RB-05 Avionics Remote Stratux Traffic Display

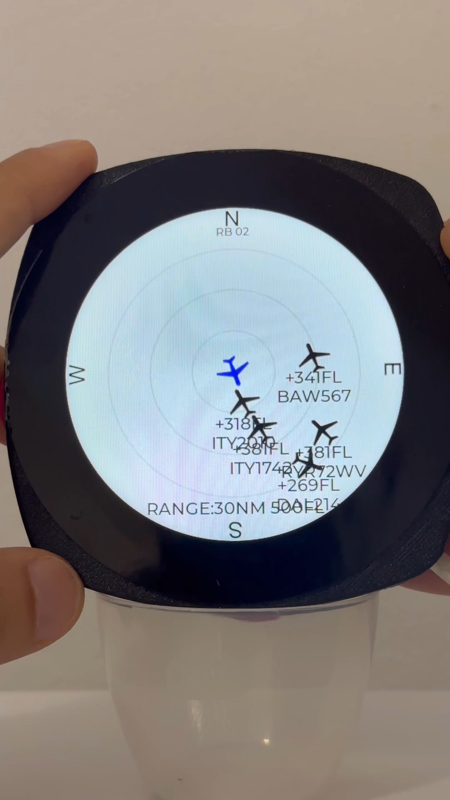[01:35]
blue aircraft is you and turn around as you're heading